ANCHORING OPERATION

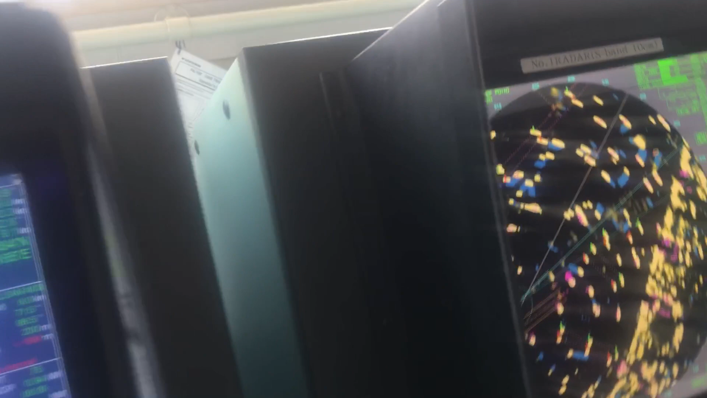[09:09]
Ito yung naka-GPS speed, naka-bottom track, ito dapat naka-water log. Yun, almost pareho lang sila, meaning wala masyadong current, no?